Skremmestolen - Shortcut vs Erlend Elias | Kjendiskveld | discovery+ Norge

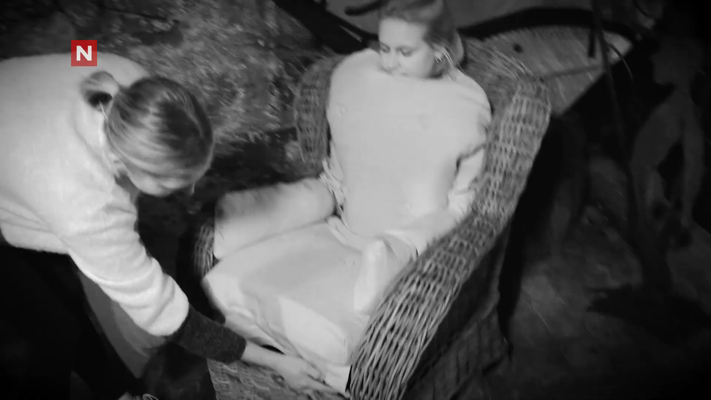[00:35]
Emilie har skjult seg inn i putene og er klar til å skremme kjendisene i det de setter seg ned.